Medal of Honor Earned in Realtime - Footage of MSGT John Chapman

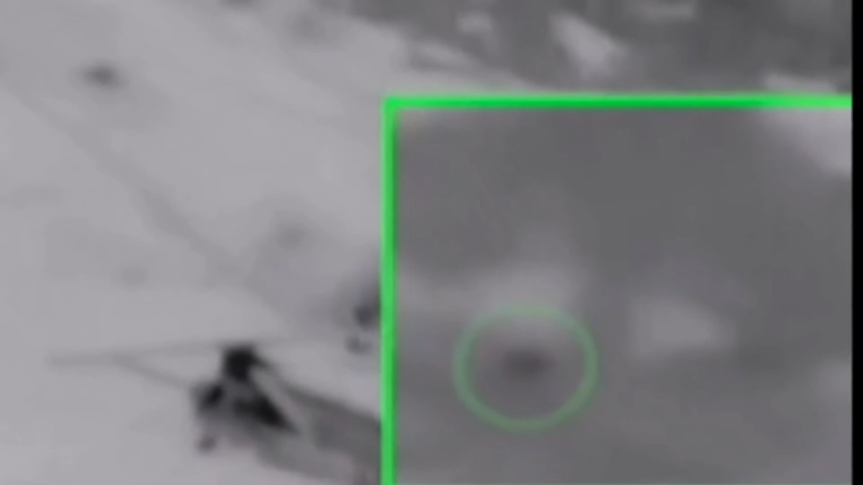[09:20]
We will never know his final thoughts or words, but what we do know is his decisions and actions single-handedly save the lives of 23 comrades.